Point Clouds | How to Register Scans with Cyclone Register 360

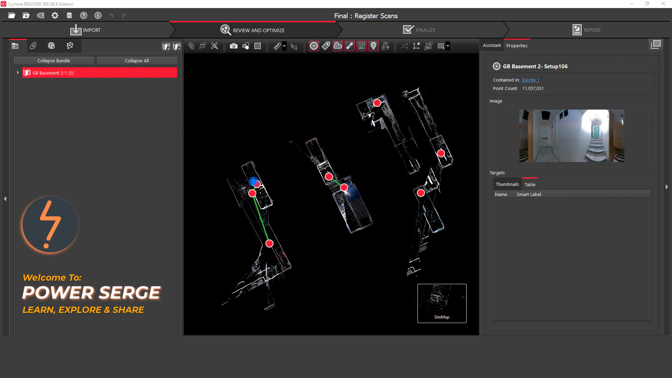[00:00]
In this tutorial, I will show you how to register scans with Cyclone Register 360 and thus go from this to this.
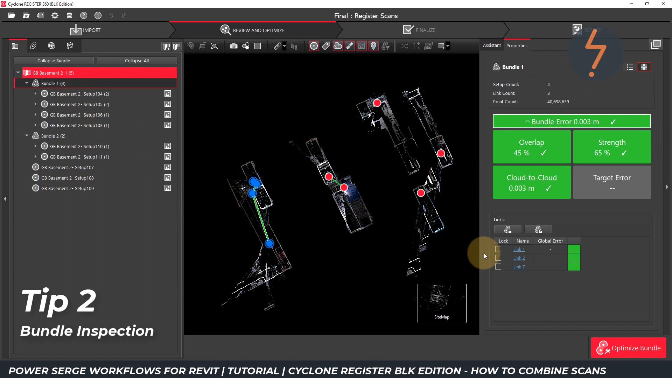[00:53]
As I click the bundle over here on the right hand side, I get a report on link inspection. Using this table as a guide, this report tells me how accurate the final point cloud will be.
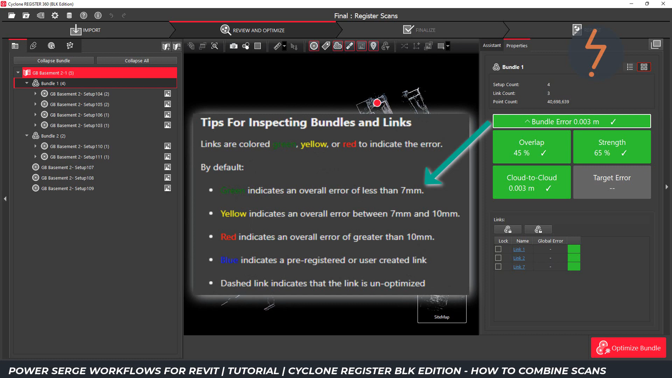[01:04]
Let's take a look.
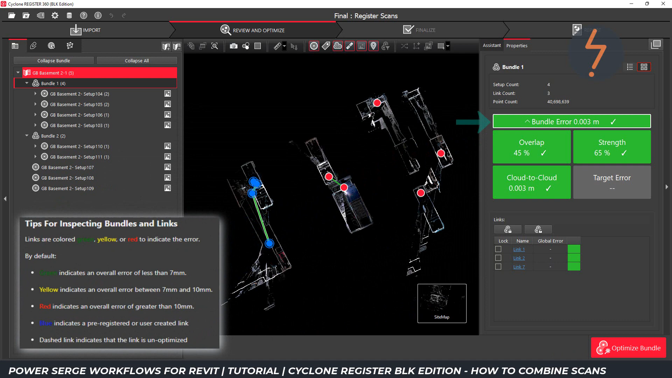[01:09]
In this instance, I have a really low error reading with healthy overlap and good strength and a great cloud to cloud connection. It is also useful to use this table below to quickly identify rogue setups. In saying this however, green doesn't always mean that everything is okay with the cloud registration.
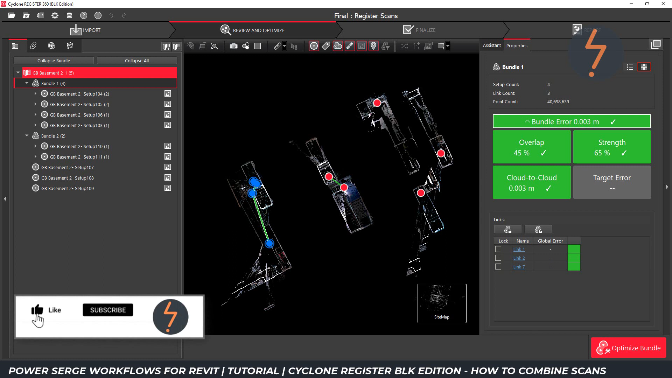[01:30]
Let me show you. I can use the sitemap to navigate to the bundle cloud where I view only the selected bundle. Now that I am in that view, there is an obvious error where the fire escape door hovers above the ground, even though the bundle stats are good.
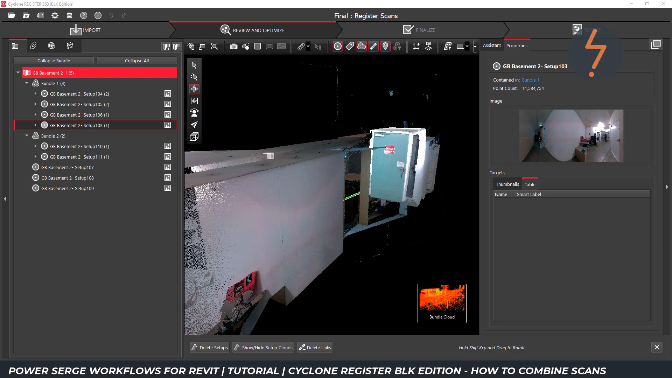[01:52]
So it is always wise to verify all registrations. Moving back to the sitemap, I want to find that fire escape scan, which can be hard,
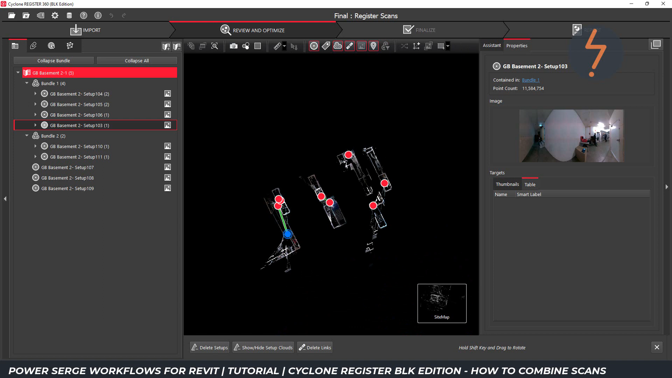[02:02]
but there are some helpful tools which I would like to show you.
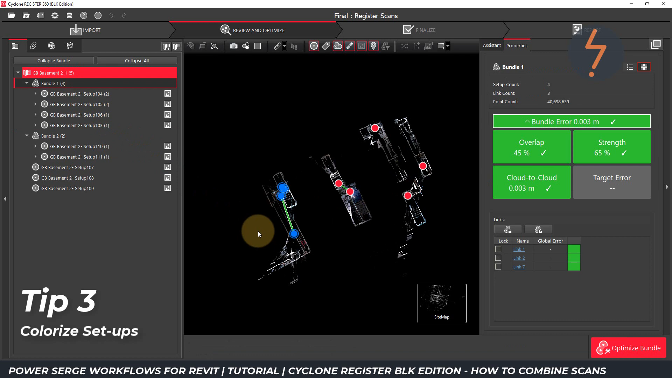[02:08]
Start by focusing on the bundle that setup belongs to, then move down to the true slicer tool,
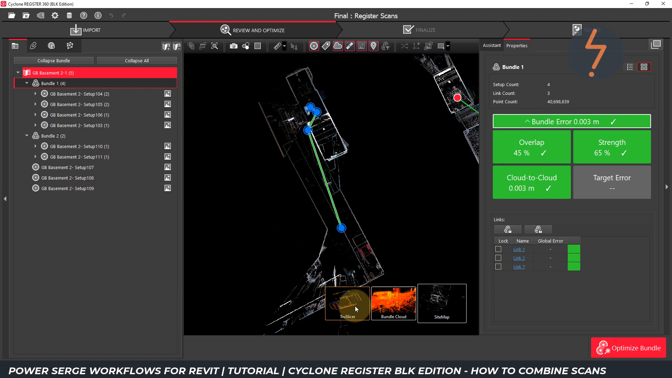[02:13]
which will highlight each setup in an independent color.
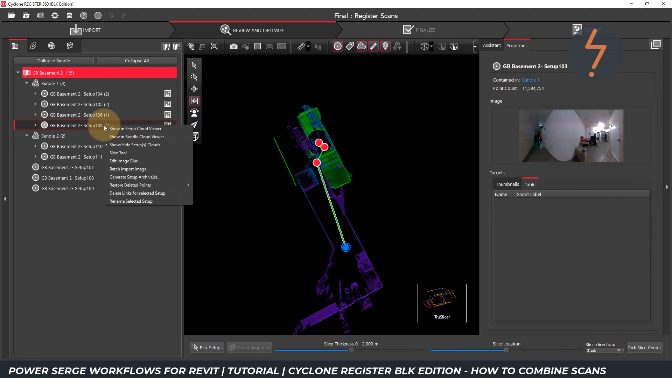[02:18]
In turn, each setup can be switched off in view, which will help identify the problem scan. Once all setups are hidden, I can progressively turn on the identified problem scans. And as shown on screen, the green scan, also known as setup 106, is the area that I am looking for.
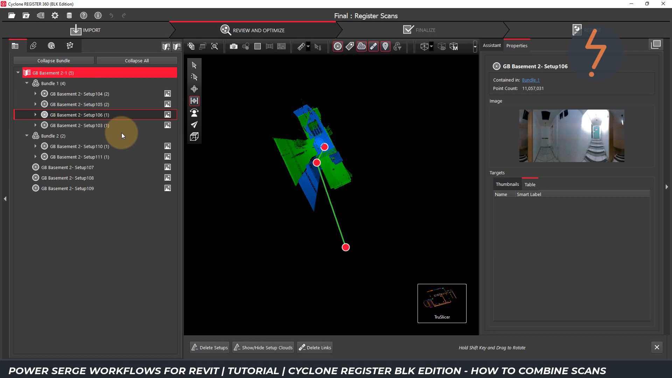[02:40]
I can now turn on all of the other setups for context.
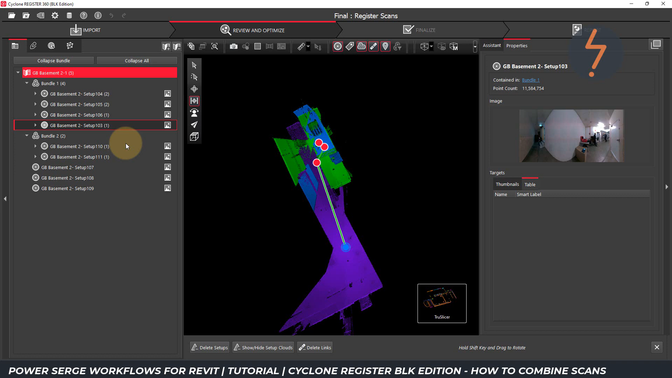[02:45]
Back on the sitemap, I can zoom in to this area and remove any links associated to this setup. Click to select a link, and then from the toolbar below, click delete link.
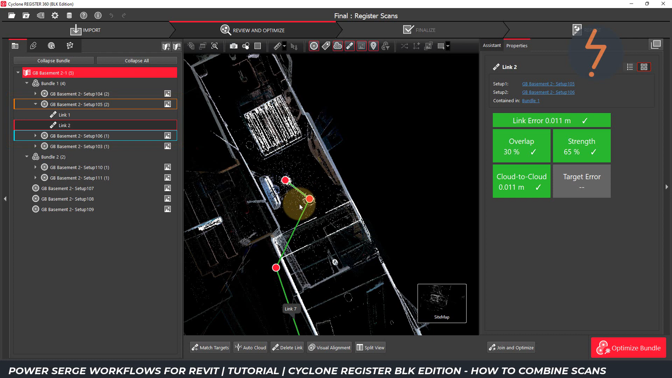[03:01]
With that setup now isolated, I click to move it out of the way.
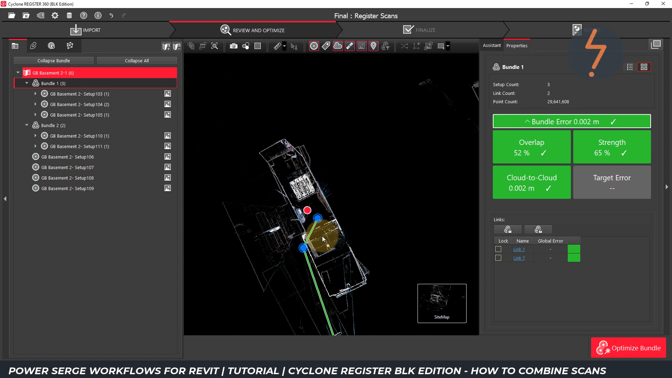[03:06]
If you wanted to verify this,
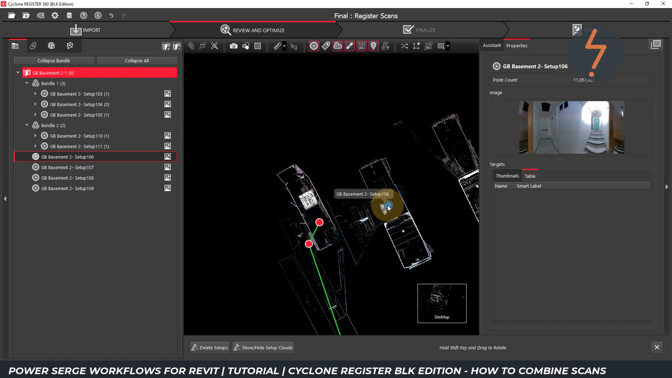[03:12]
with that setup still selected, find setup cloud, which only shows the cloud of that scan.
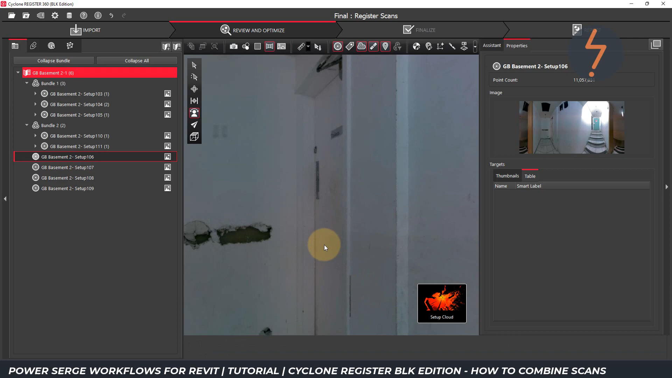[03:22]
And then click orbit to visualize this in 3D.
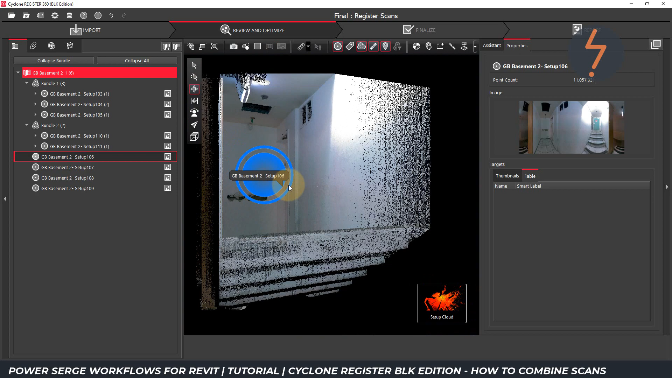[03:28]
I can now start to link common areas together.
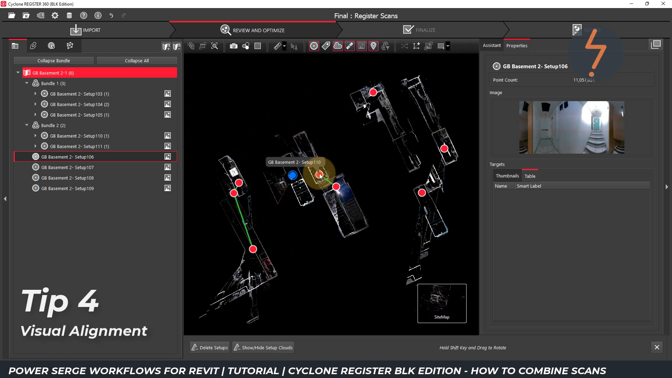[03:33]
To link setups, first click the host setup, and then click the transferring setup. With those two setups now selected, move down to the toolbar at the bottom, and click on visual alignment. Each setup has an independent color, orange for the host, and aqua for the transferring setup. And the idea is to transfer or move the aqua setup so that it will align with any overlap on the orange setup.